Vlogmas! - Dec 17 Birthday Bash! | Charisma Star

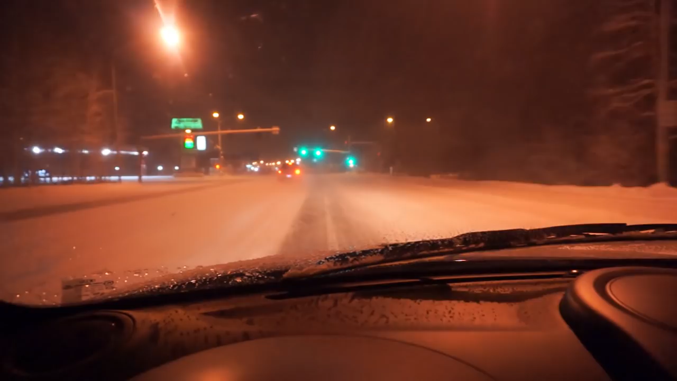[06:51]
Yeah, I'm an uncle. Wow. Our one stoplight in North Pole, right here. Bam. I'll give it to someone special.